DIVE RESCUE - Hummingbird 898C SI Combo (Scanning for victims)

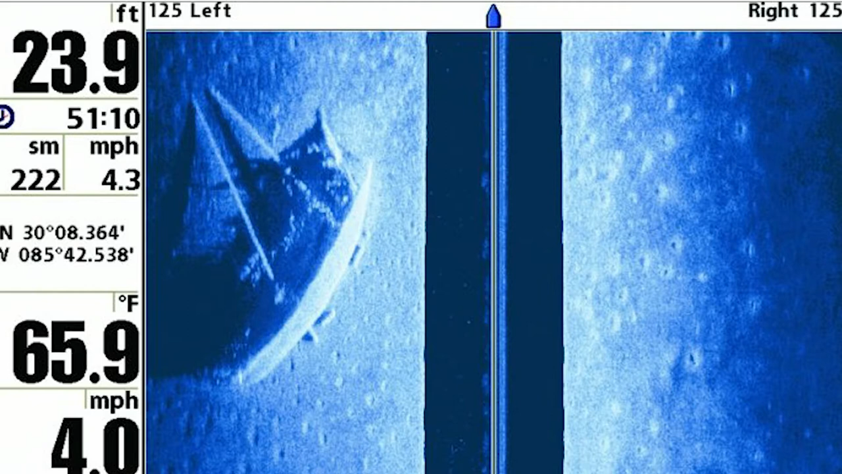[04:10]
On screen: depth 23.9 ft, water 65.9°F
outward is actually picking up and scanning as you move along with the boat as that transducer moves doesn't have to be a boat could be anything that that transducer is hooked to and the way this works is it puts out pings just like you would with a submarine with sonar it puts out if i'm not mistaken four pings every second and pings that you won't hear because of the frequency of them and we'll get the frequencies in a minute but every four it'll do four per second and it'll add those four together to form this image this is always going to
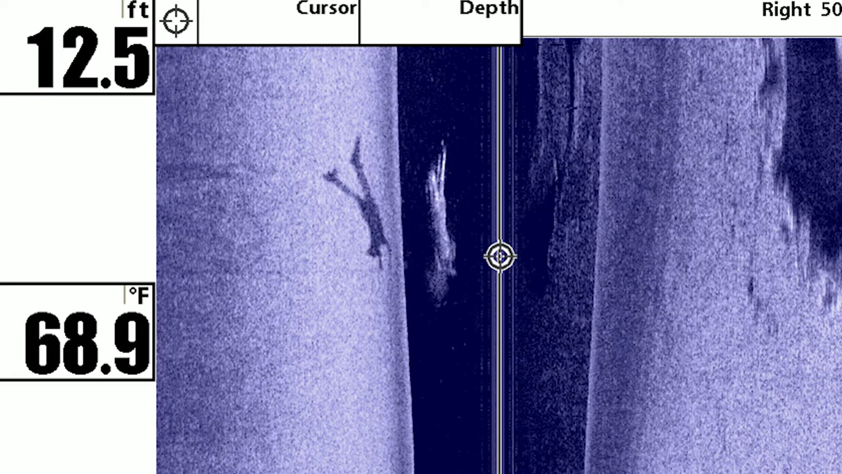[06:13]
On screen: depth 12.5 ft, water 68.9°F
drowning victims are palms out hands up like you know and then your feet are going to be spread apart and you can actually see that image the
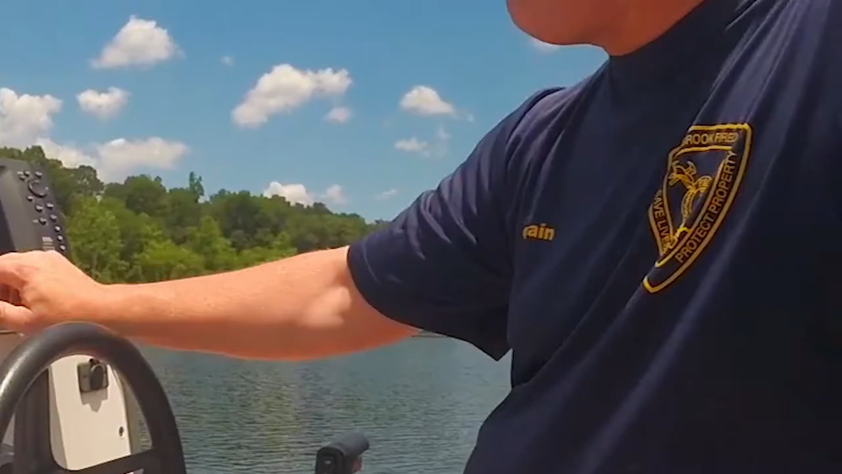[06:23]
thing with side scan you'll notice the colors here when you have an area that is neutral blue that's going to be flat so if we were coming along straight right now and all of a sudden we see a
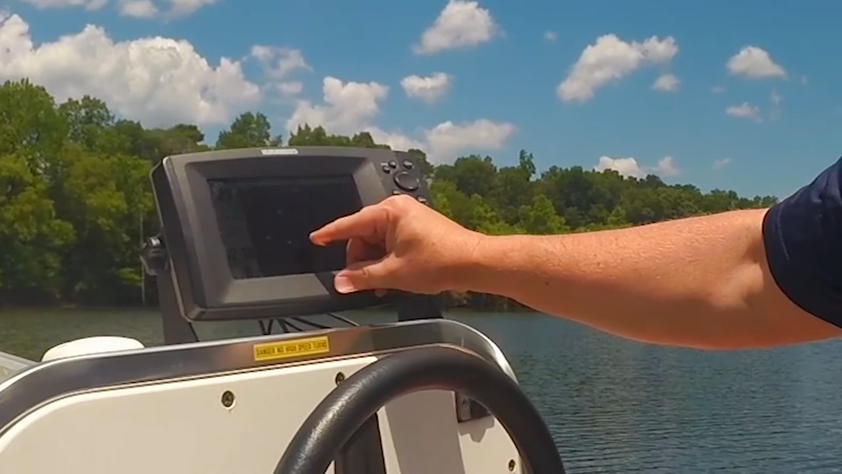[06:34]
dark area come out to the side like this that's going to be a drop-off
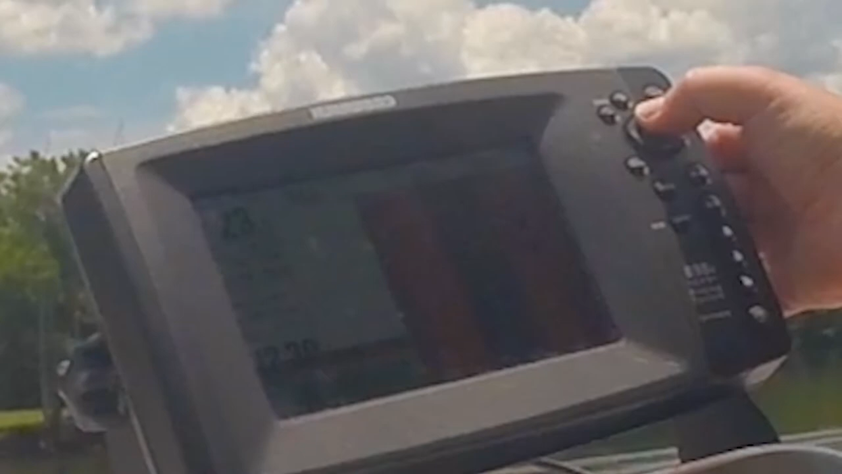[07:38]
zoom in on him and yeah you can say that's
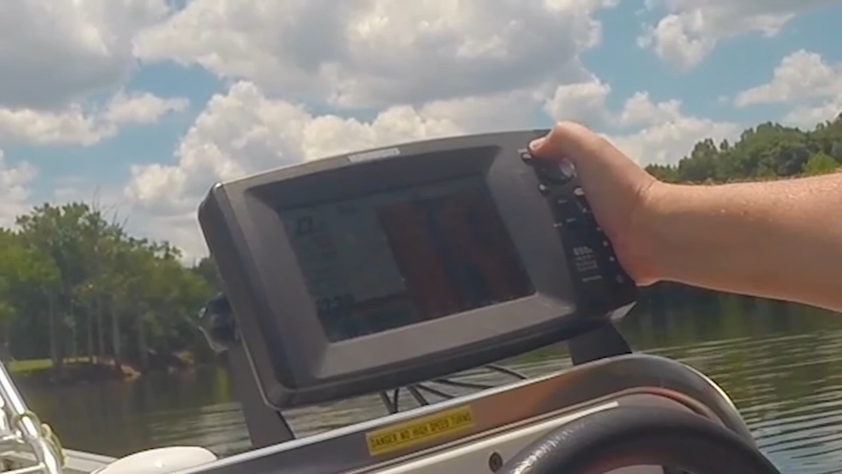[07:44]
the body you got legs right there you got arms okay cool and for that right there we would send our divers down to investigate